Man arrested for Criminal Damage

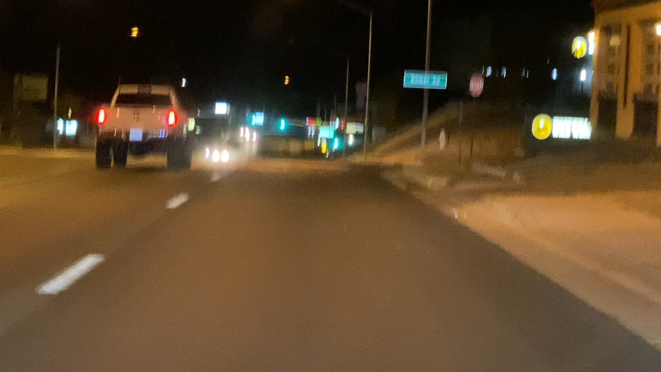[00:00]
If you can please pull a different CAD and a report number for that one, for AMPM. So what we have here is a guy who was walking along the 95 southbound on the east side of the 95 and turned on every water main valve he could. There's one that's spraying right there.
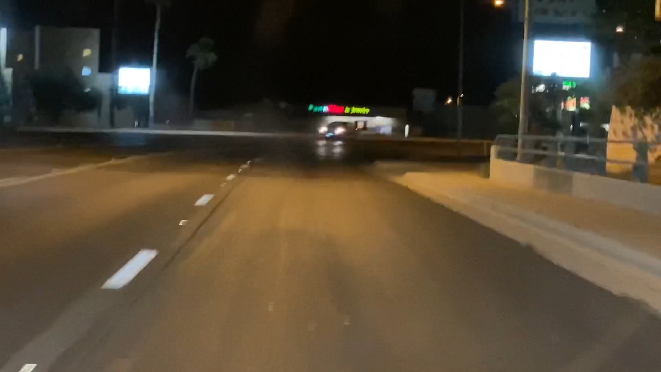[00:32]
It was spraying right now. It's on.
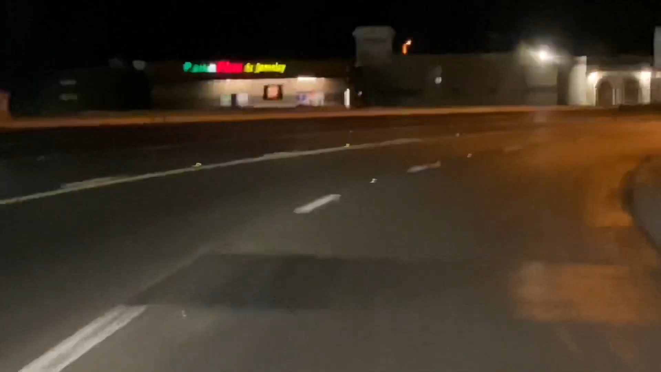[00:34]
There's another one on right there. You can see the water on the sidewalk. See what it says.
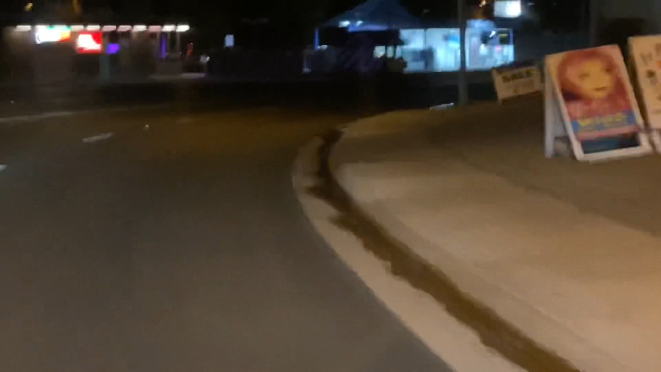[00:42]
It's going to be broken at the base. We're going to need EPCOR over here. The fire department can turn it off. So we got one broke there.
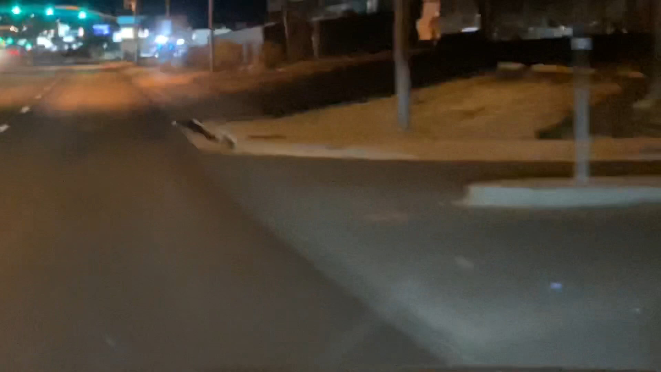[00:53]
We have another one broke right here at Mid Valley Auto. There we go. One's broke.